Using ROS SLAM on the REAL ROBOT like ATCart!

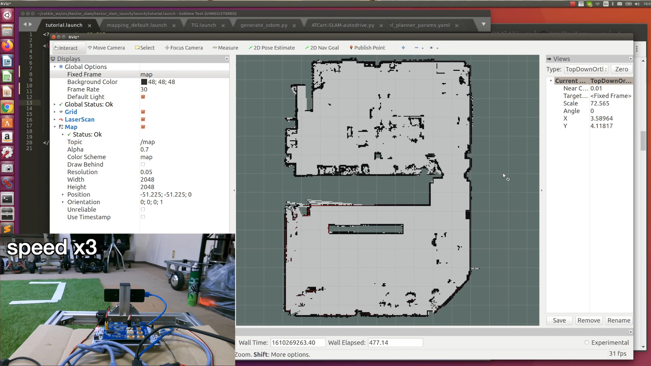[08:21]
Okay, so our map is already generated.
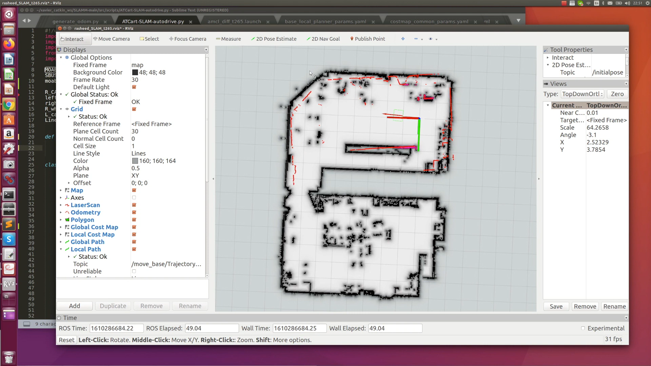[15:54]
So after I move a little bit, then it will slightly attach itself. Okay, this looks good enough.